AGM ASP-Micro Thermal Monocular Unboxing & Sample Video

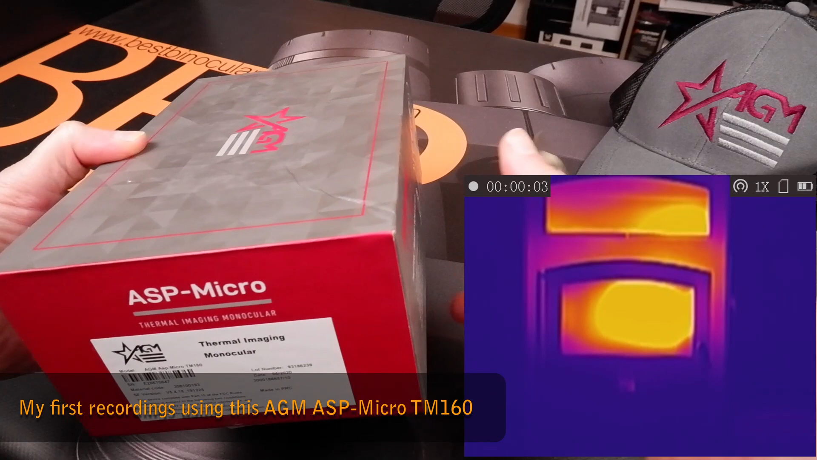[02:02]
And for those who don't know how thermal imaging works I mean it's it's similar to it's it's basically seeing heat as opposed to seeing light energy.
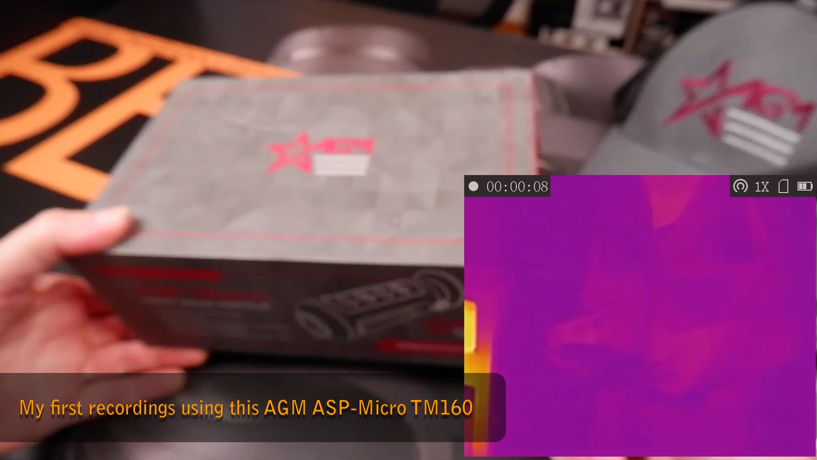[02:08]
So every object that has a temperature of above absolute zero emits
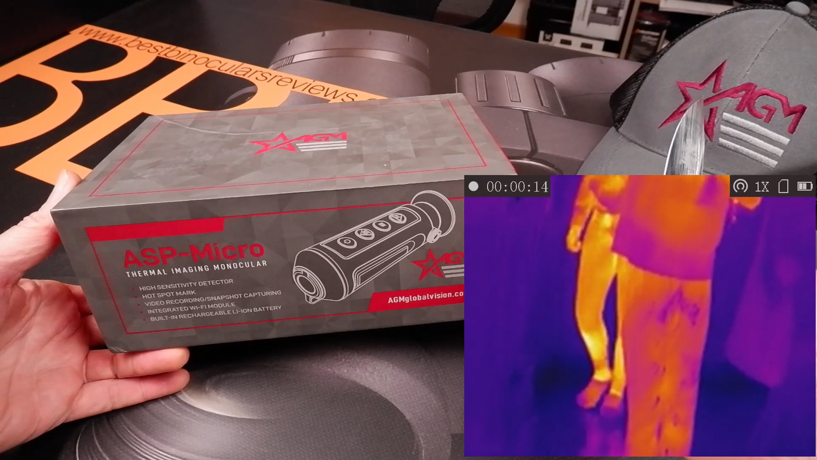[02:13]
thermal radiation or thermal infrared energy and on
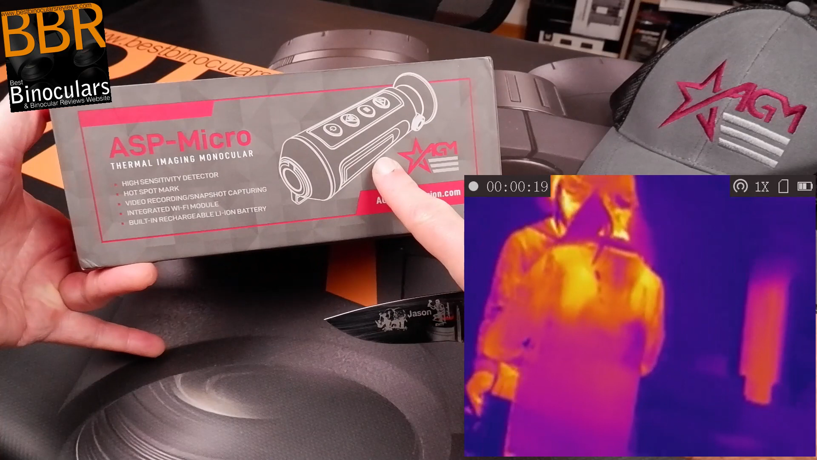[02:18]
a device like this they have a detector on there which is highly sensitive
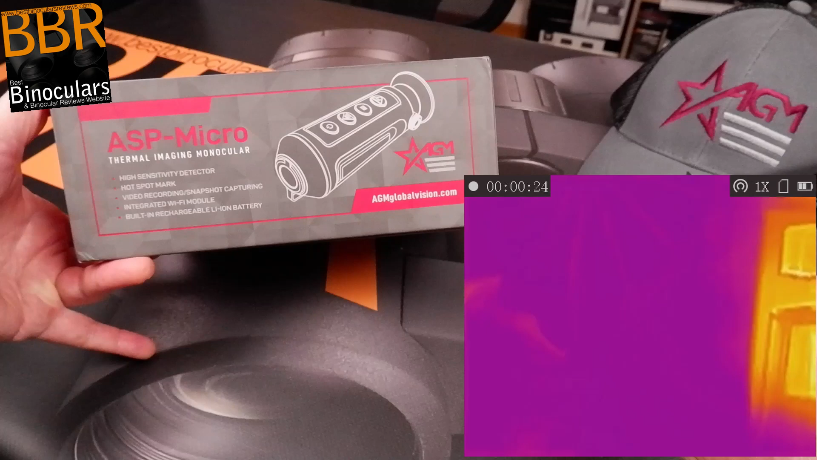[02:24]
to that thermal radiation and it it takes that thermal radiation through the objective lens
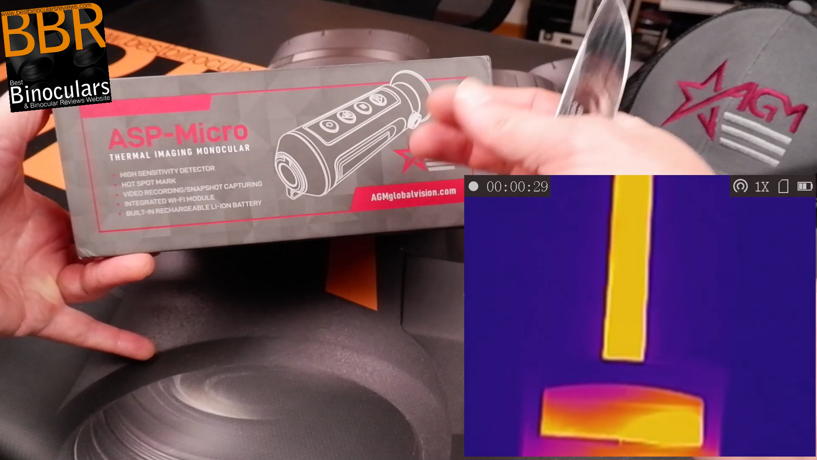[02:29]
and converts it into a viewable image on a screen.
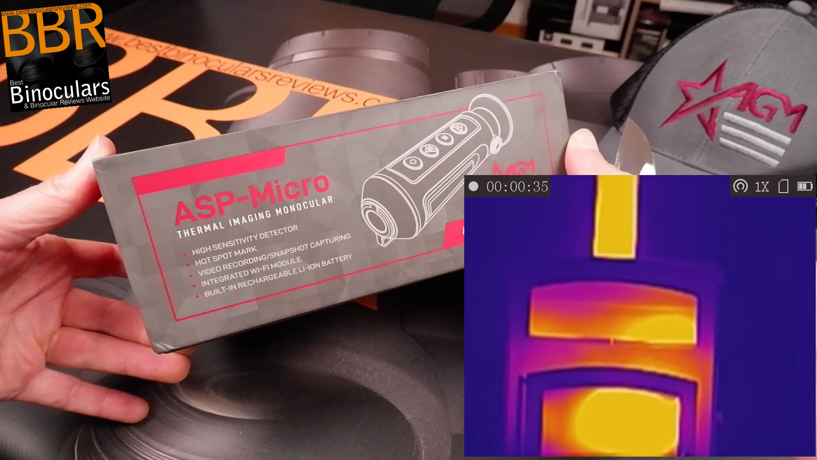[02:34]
That's in a nutshell and that's how I understand it.
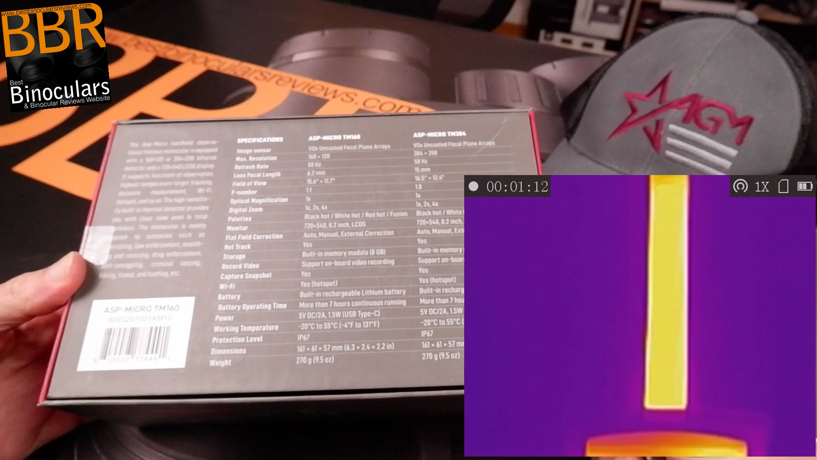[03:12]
There's a bunch of specifications in that on the on the back of the box.
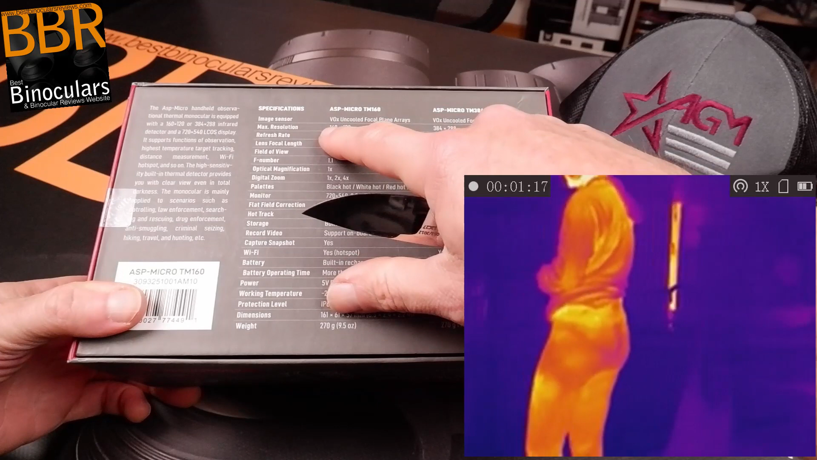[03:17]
So as you can see some things to look out for when you're choosing a thermal engine device.
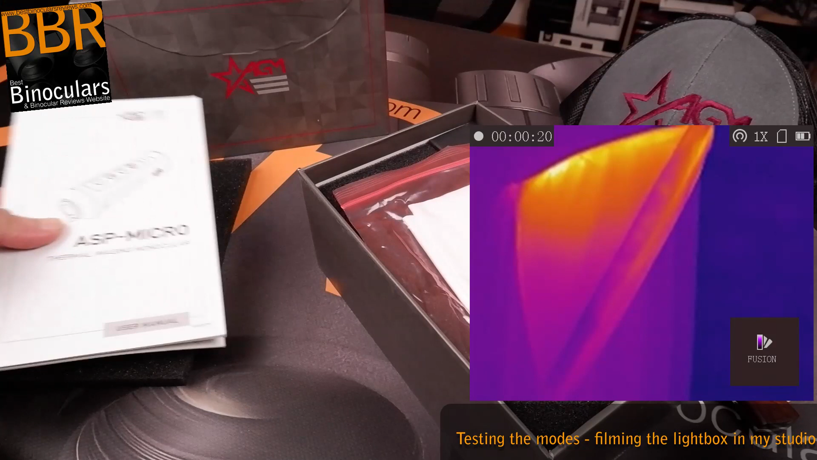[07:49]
Right okay so a good user manual also comes in a PDF which I've seen on their website.
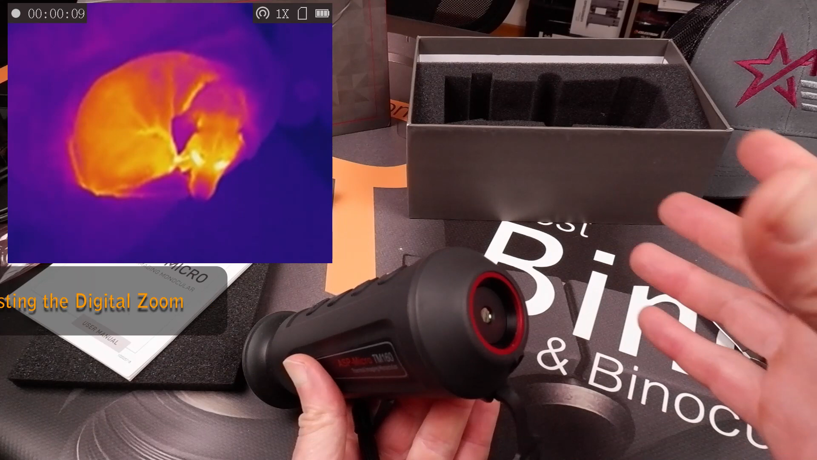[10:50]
I mean you can use it in the day but I mean they do have ways of restricting the amount of light so you can still use a especially digital night vision during the day. But the point is is that this is actually useful and more useful during the day in that thermal imaging will see through things like bushes. So you could have something hide behind a bush or something like that that's warm you